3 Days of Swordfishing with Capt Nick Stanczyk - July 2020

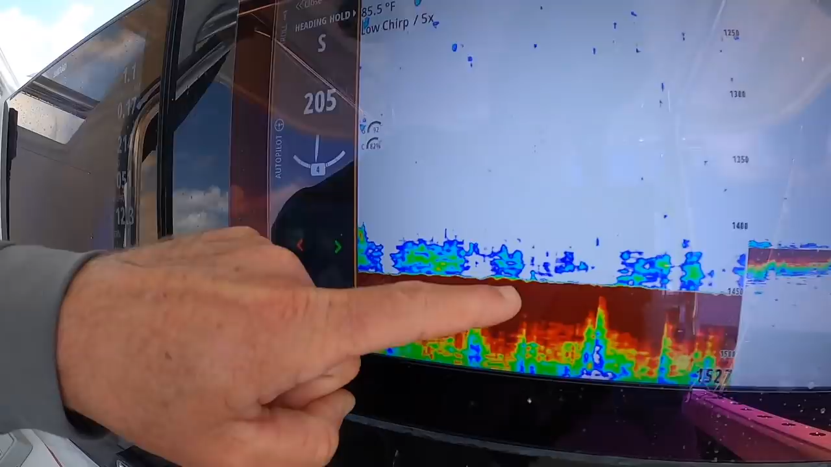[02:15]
On screen: water 85.5°F
all right we have some bait up here you can see we're marking that good bait all right we got another one on there hoping he stays can make our day
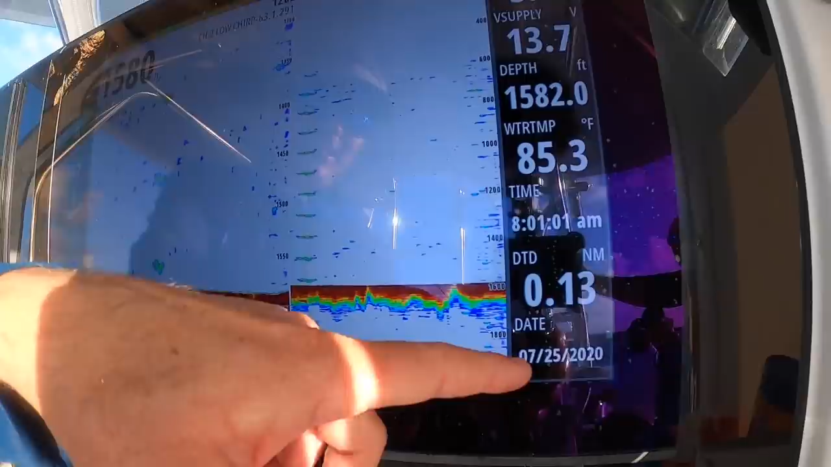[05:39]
On screen: depth 1582.0 ft, water 85.3°F
so it's eight in the morning right there 7 25 swordfish world cup we're about to put the baits out nice and choppy